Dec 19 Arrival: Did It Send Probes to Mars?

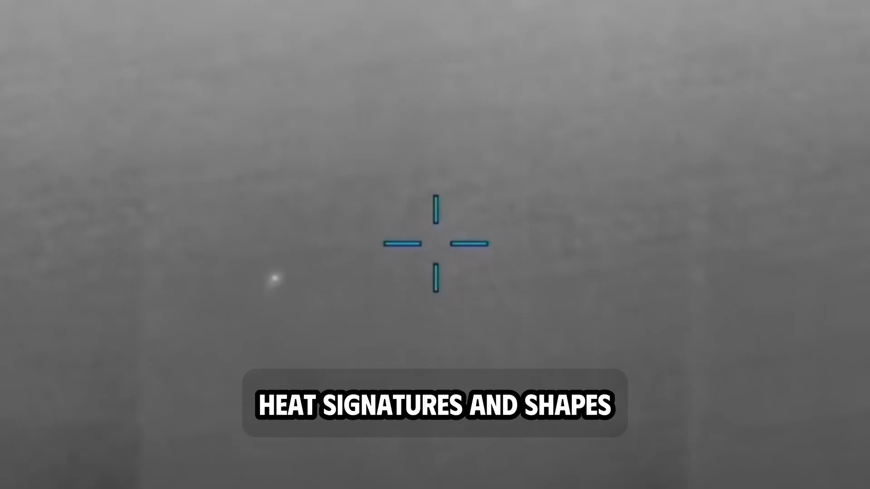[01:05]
Their motion, heat signatures, and shapes raise questions that science has yet to explain.
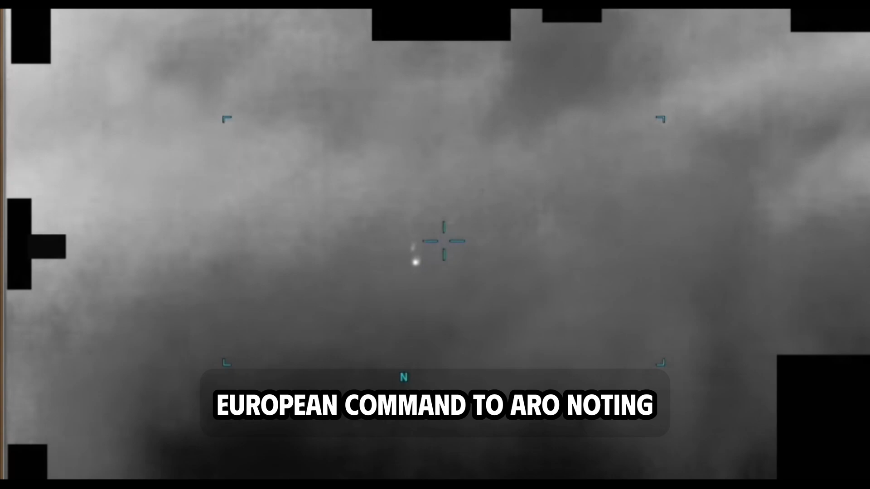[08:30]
This is a report submitted by the US European Command to RO, noting an unidentified phenomenon in nearly eight minutes of infrared
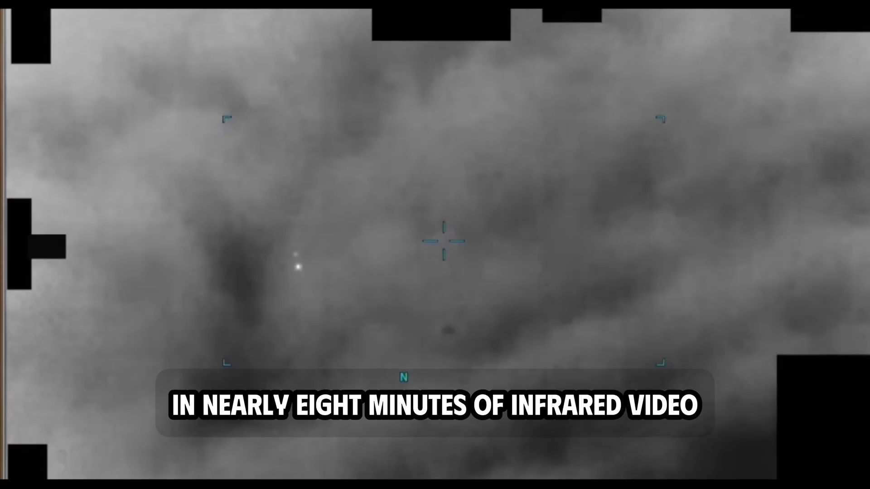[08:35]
video captured from a military platform in 2022.
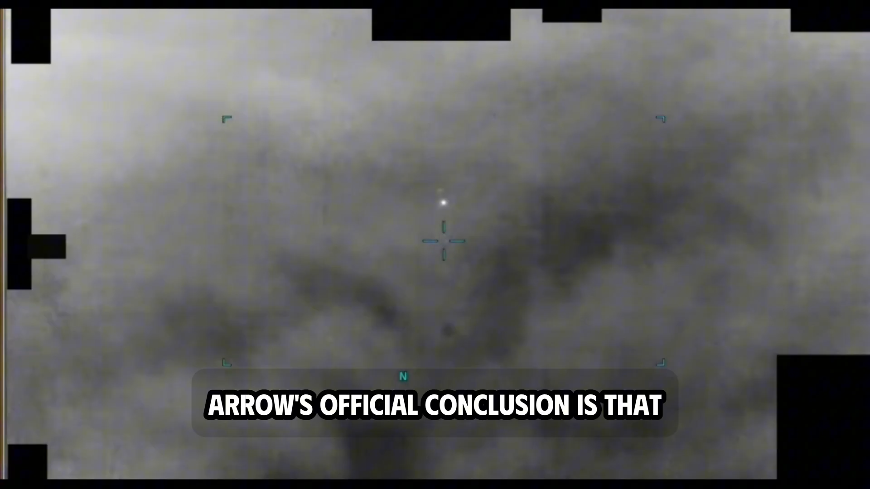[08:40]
RO's official conclusion is that the object in the video is highly likely, with a confidence level of over 95%, to be a balloon.
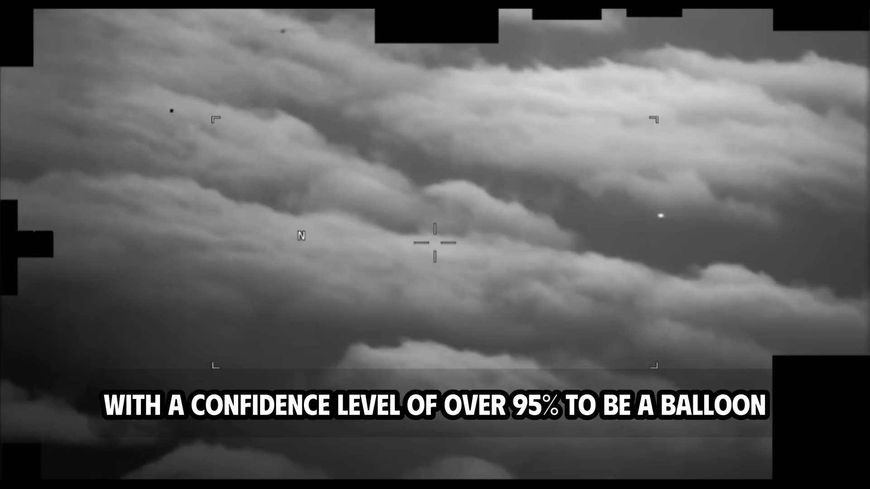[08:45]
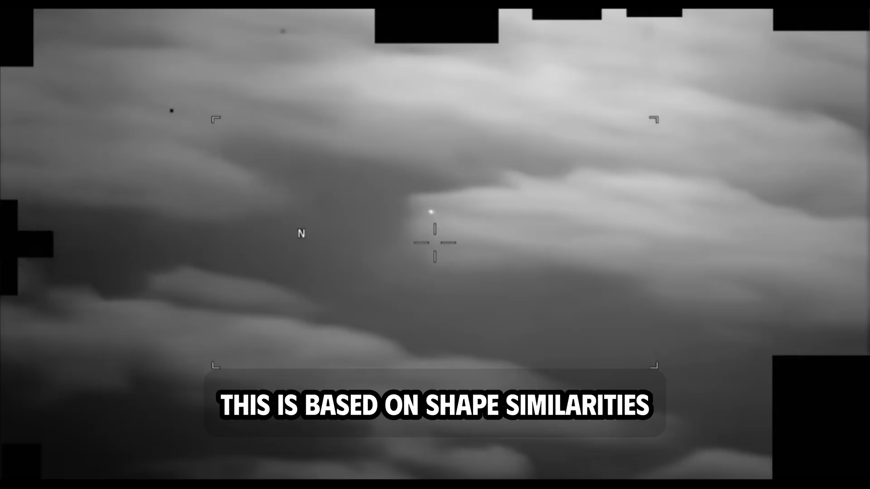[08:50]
This is based on shape similarities with high resolution data of similar objects and motion characteristics consistent with a lighter than air object.
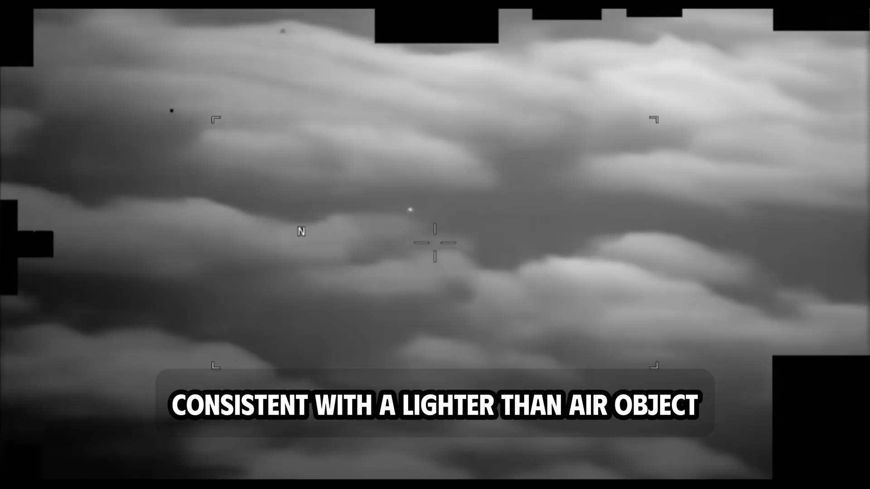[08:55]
But the key is the object's behavior. The report shows it slowing down, gradually changing direction, and eventually reversing its direction of motion.
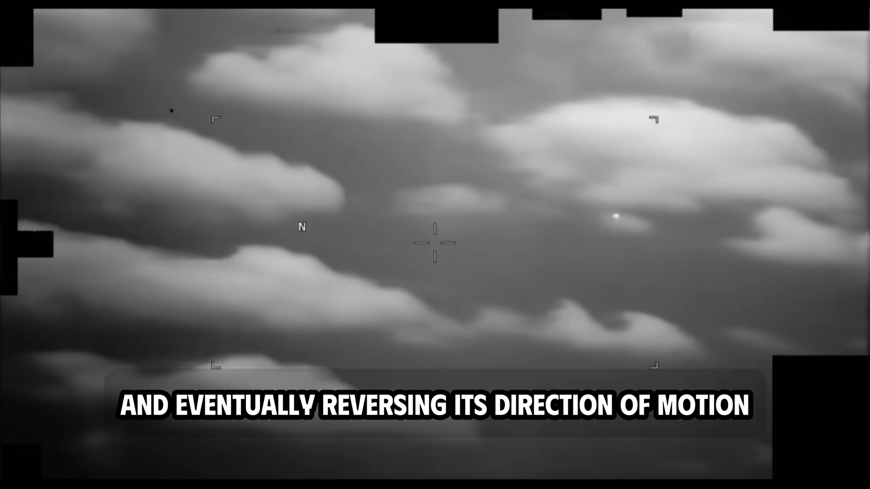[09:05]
A plausible explanation could be that the object entered the upper level airstream,
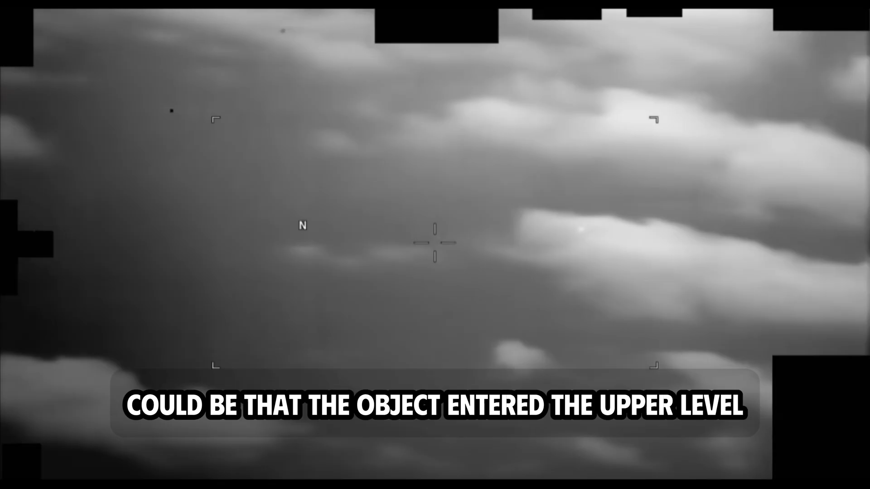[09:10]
where extremely unstable air currents can distort the motion of light objects.
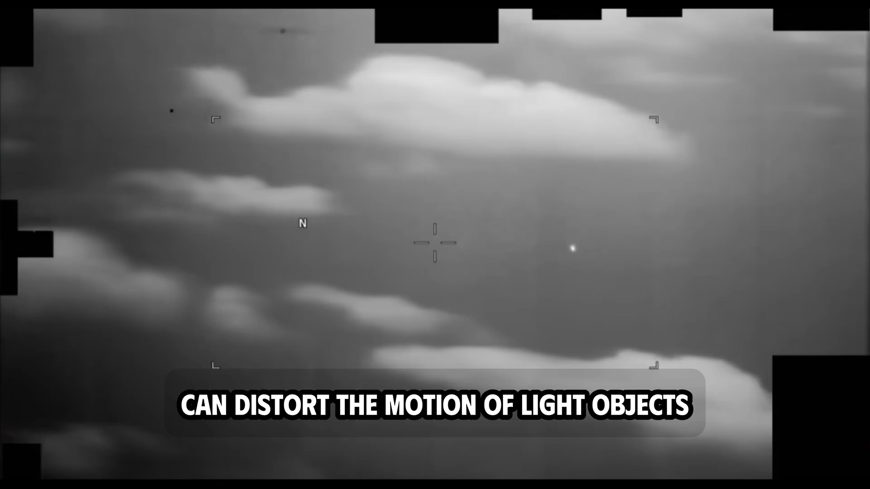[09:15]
However, the sequence of motion still raises many questions.
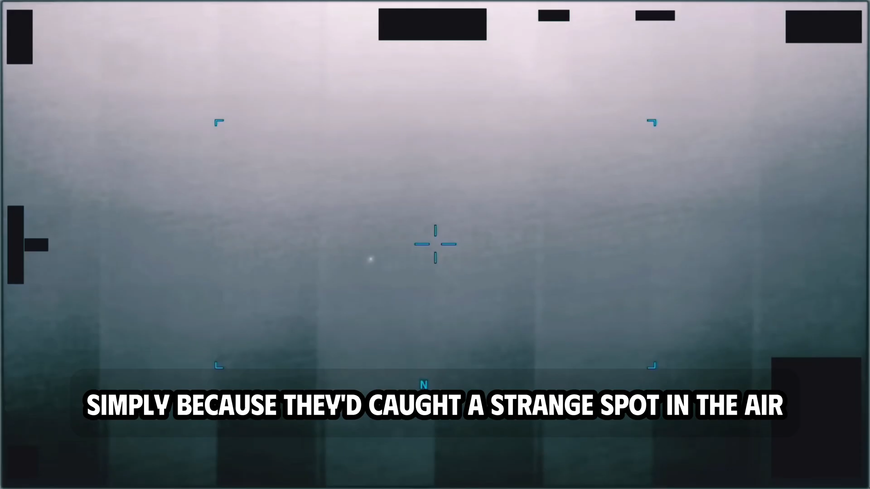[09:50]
The unusual movements, decelerating, reversing, then suddenly accelerating,
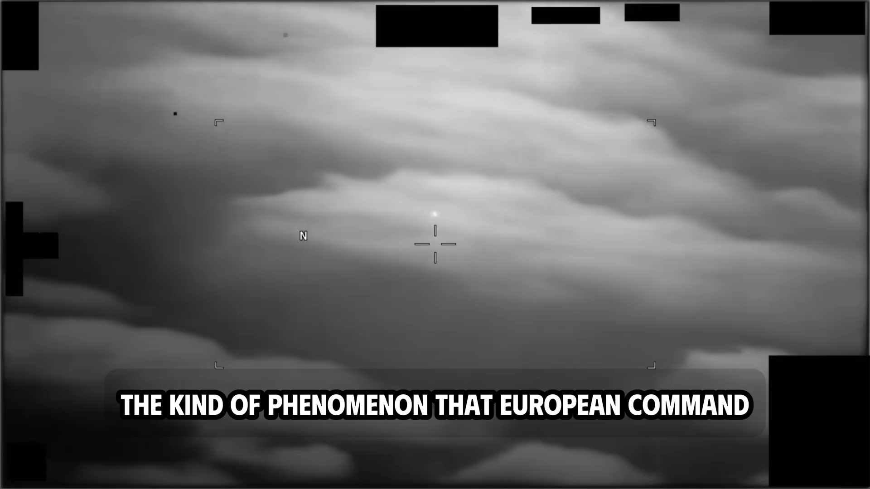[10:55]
This was exactly the kind of phenomenon that European Command had observed, an erratic, constantly changing direction,
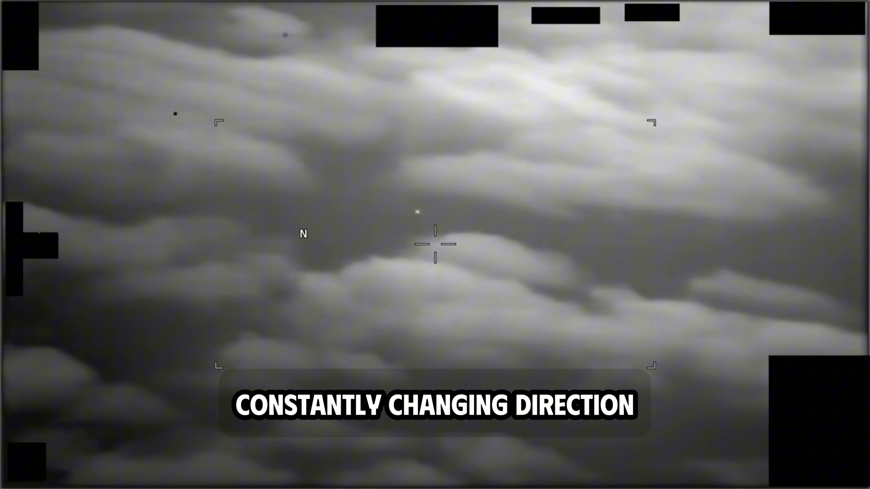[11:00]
as if defying normal inertial logic.
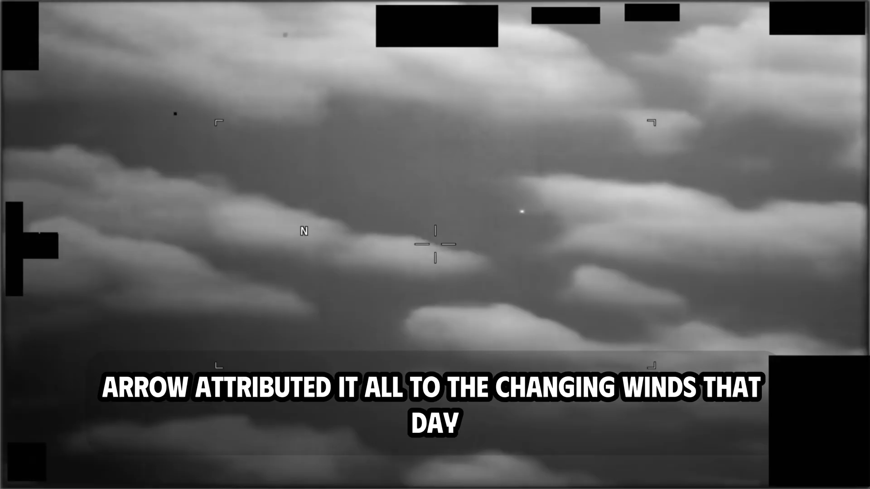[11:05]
Aero attributed it all to the changing winds that day. But even with that explanation, a lingering sense of doubt remained.
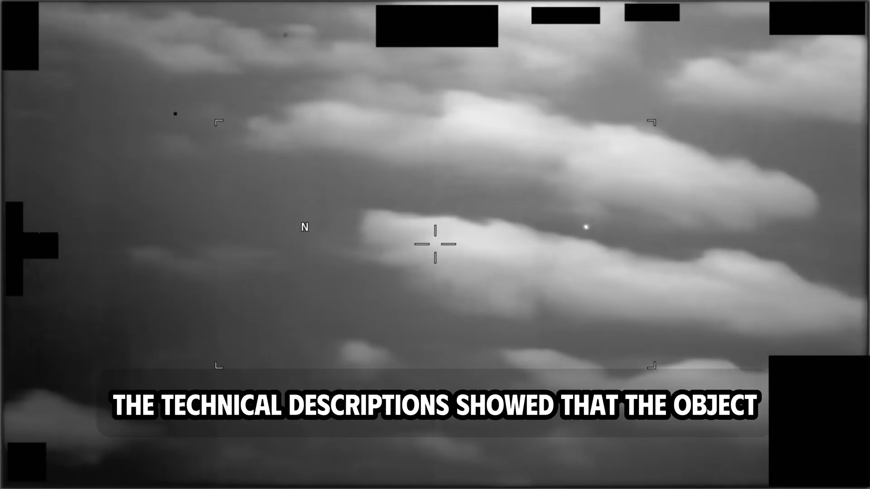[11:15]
The technical descriptions showed that the object not only changed direction, but did so in a repeating cycle, accelerating briefly and then slowing down, before accelerating again.
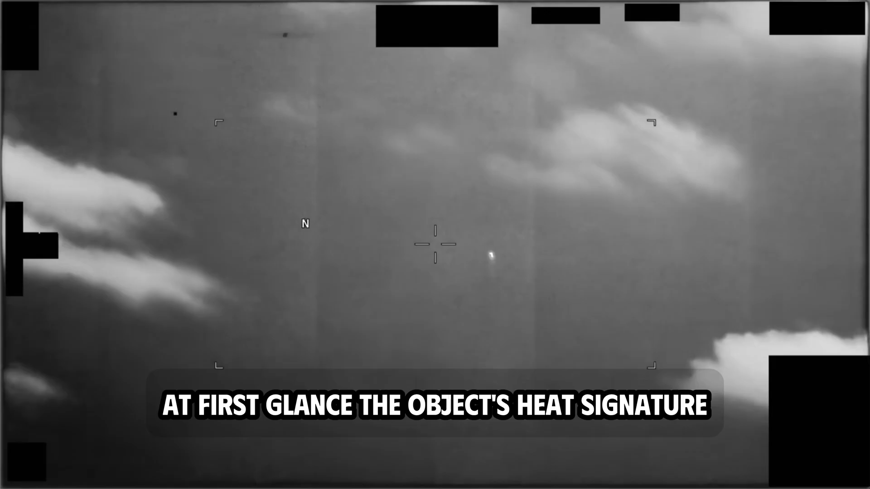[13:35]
At first glance, the object's heat signature looks quite similar to the previous case, but the speed of its movement is much higher. Initially, it appears as a cylinder,
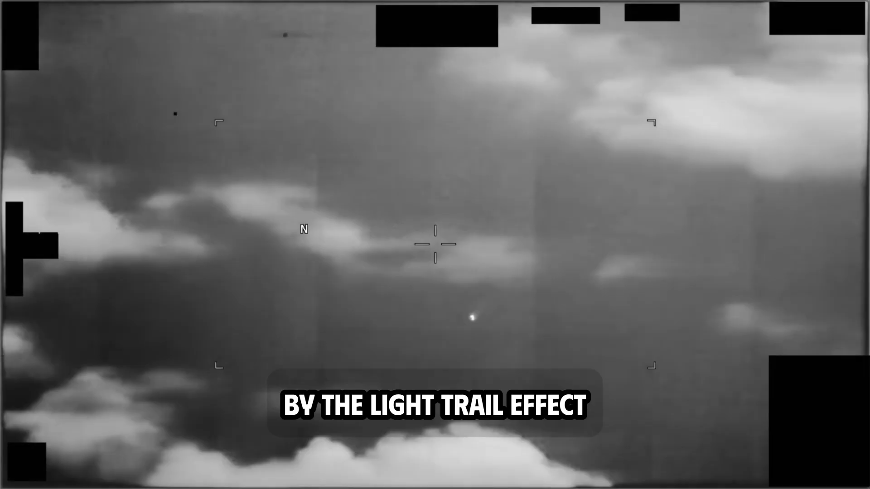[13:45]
an appearance that can be affected by the light trail effect of the camera panning quickly. But when analyzed closely,
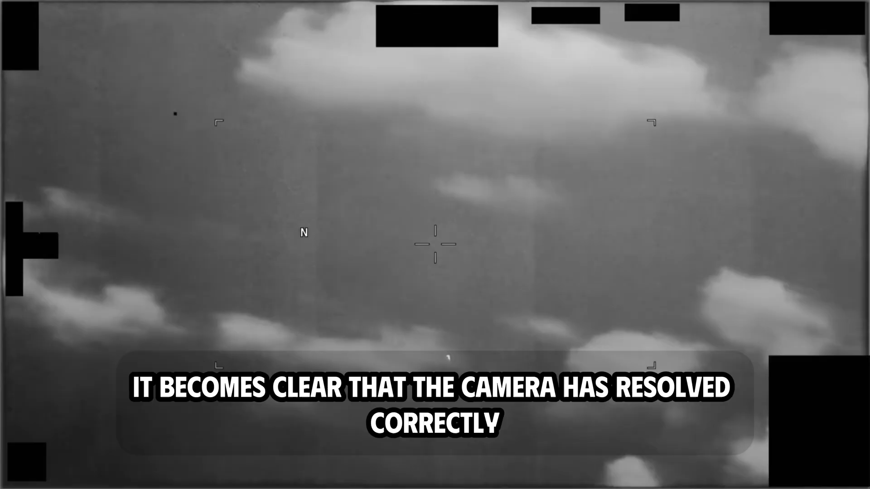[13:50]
it becomes clear that the camera has resolved correctly, and the object is indeed a cylinder gliding through the clouds.
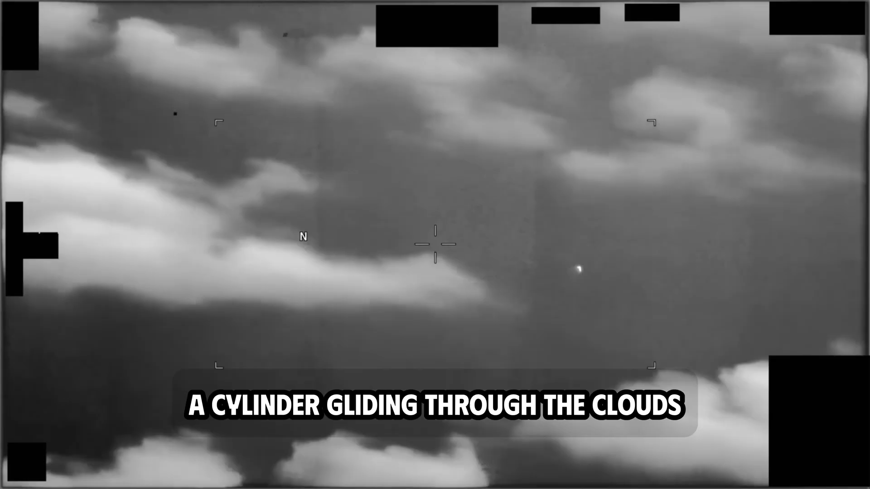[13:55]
It's a truly astonishing sight. Whatever the technology, the object is moving at an extremely high speed. If it is a missile, it must be hypersonic.
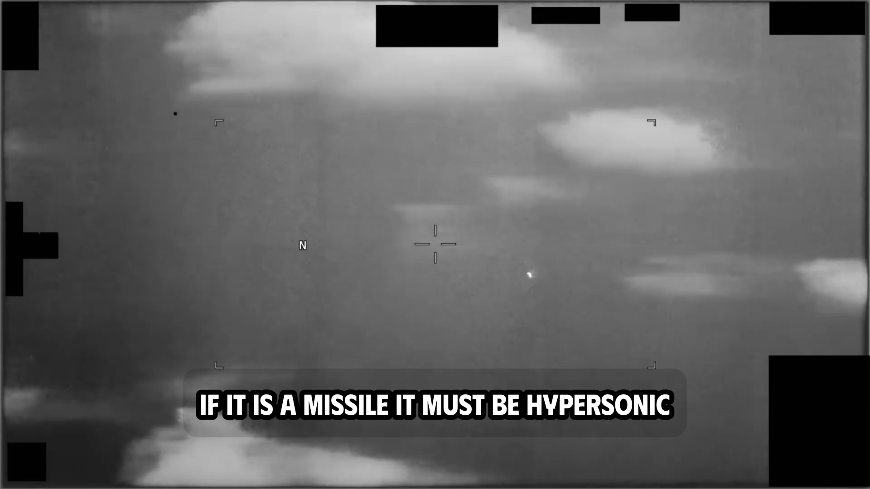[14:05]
But the biggest question is, why was a hypersonic missile appearing in the skies over Hungary in 2020?